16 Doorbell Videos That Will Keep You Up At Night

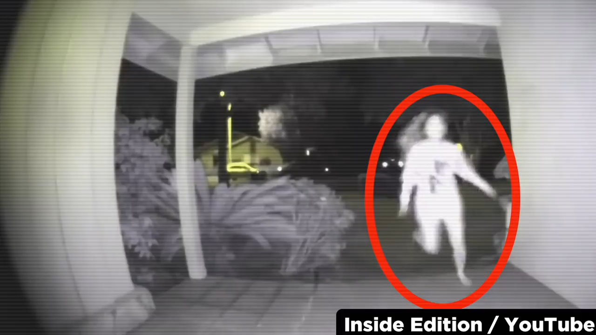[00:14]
You may remember a while back on the channel, I analyzed this footage of a woman screaming for help outside a stranger's home and it was caught on their doorbell camera.
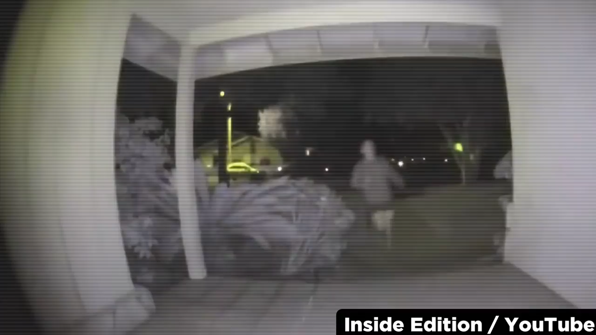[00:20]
Well since then, I came across an interview where Inside Edition found this woman and we learned what actually happened that night.
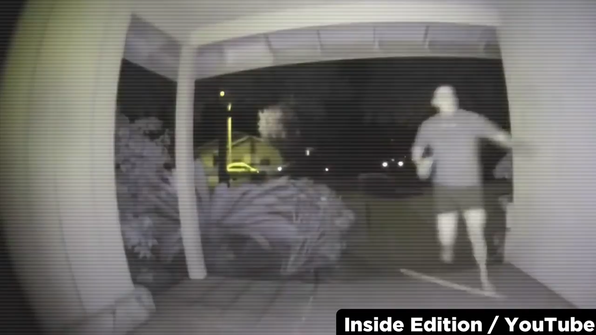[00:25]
She woke up to her boyfriend of 8 months restraining her and trying to duct tape her mouth shut to do unspeakable actions.
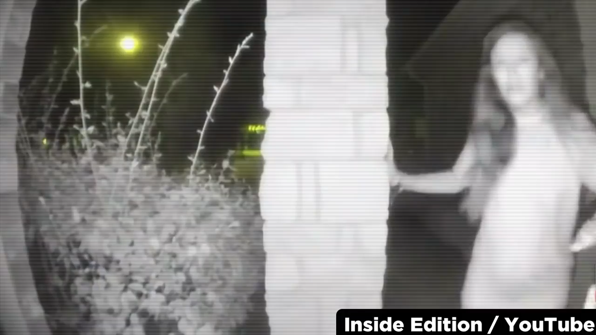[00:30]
She was only able to escape when he was temporarily distracted and she ran outside the home. She said she flagged down a car but they just drove off, so she had no other choice but to try and get help from a nearby neighbor. This footage is absolutely one of the most terrifying videos I've seen and now knowing that it was 100% real only makes it scarier. Truly a horrifying event. 15.
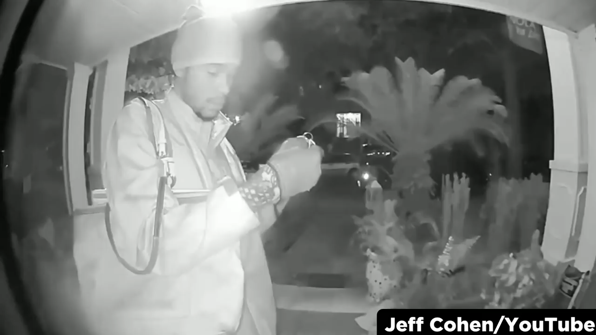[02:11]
A short time later, a man who she has never seen before comes to her front door and attempts to gain entry with her missing keys. Fortunately none of the keys were the house key, and he quickly hurries off with nothing.
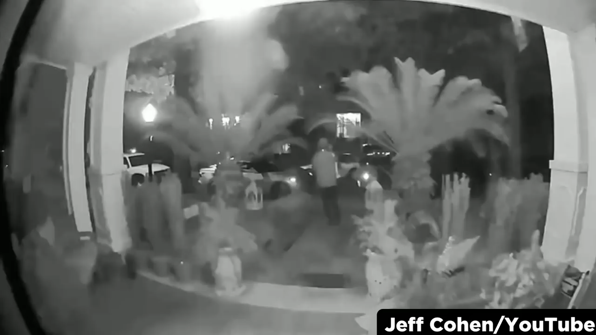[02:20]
This just goes to show how easily one incident can lead to another. If you ever experience anything like this, don't underestimate the persistence of those doing it. Sometimes the more clever ones will track you back to your house and try to do the same thing a second time. 13. This unnerving doorbell cam footage was taken somewhere in New Mexico.
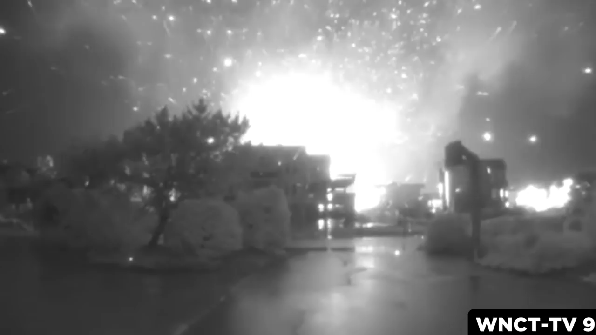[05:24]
There's something terrifying about the quiet sound and the way the ashes slowly creep up to the neighbor's front door. Keep in mind that every smoldering ember could set this house ablaze too. Somehow it manages to survive along with this harrowing video. 9.
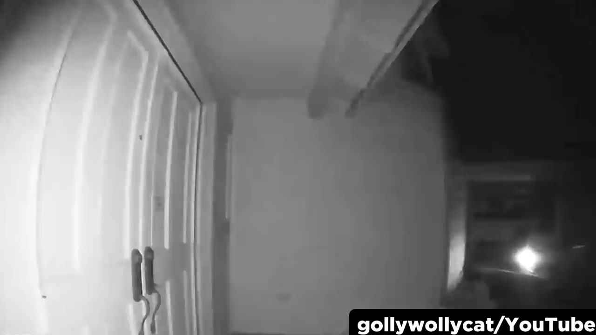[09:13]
A bizarre whooshing noise is followed by blinking lights and the sound of something clicking off-camera. I thought it was a turn signal, but the description of this video says that this was actually the sound of lights clicking on and off. Nothing happens for a while, and then the unidentifiable sound briefly returns. Some people have pointed out that this could have been a heavily compressed video of cars passing by.
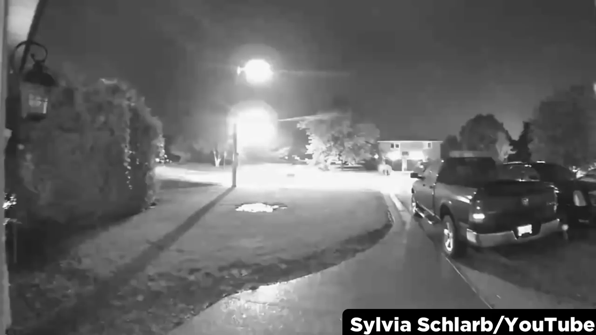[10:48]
She looks out the window and doesn't see anything, so she goes back to sleep.
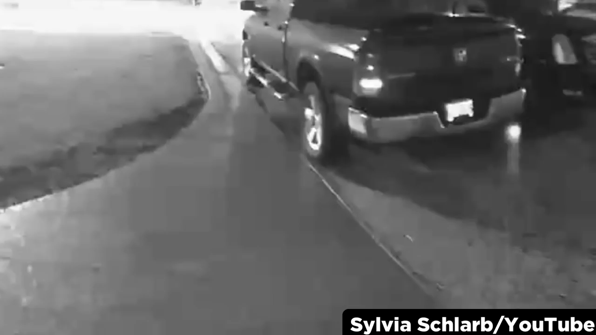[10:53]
The next morning she remembers the incident and quickly checks her phone. This weird shining orb is what her doorbell cam automatically recorded on that night. I have no logical explanation for this aside from a possible insect, but as far as I know, a bug this small and this far away should not be able to trip the sensor. Therefore, I cannot exclude the paranormal as well.